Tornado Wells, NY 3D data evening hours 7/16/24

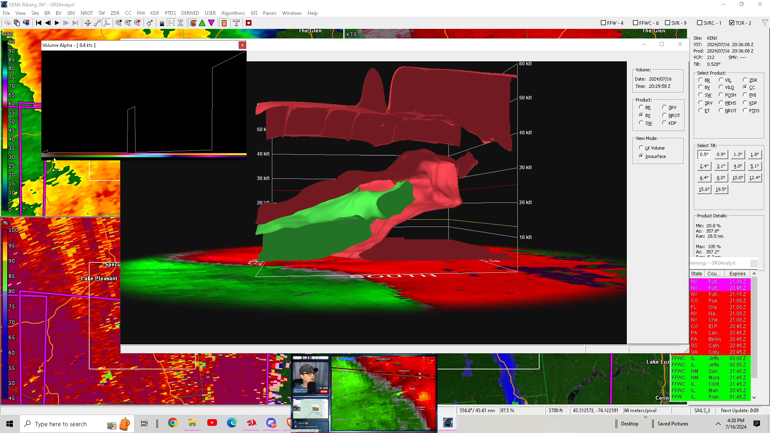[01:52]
You guys need to continue to be in your safe spots here as this is a dangerous storm. This is a dangerous storm. It's got a tight velocity couplet, and that could be on the stronger side of tornadoes.
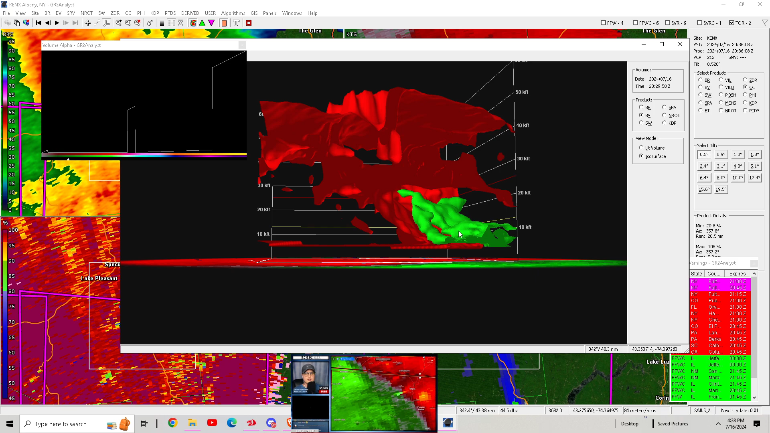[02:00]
It's about to push into Wells.
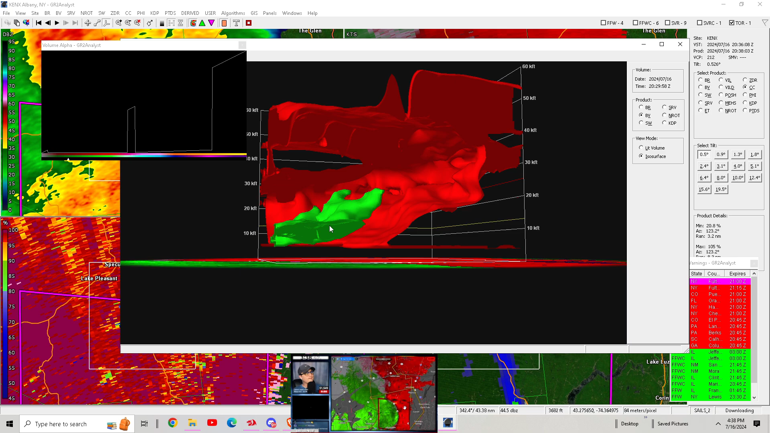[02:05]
Let's see another area of some tighter circulation over here near Suites Crossings.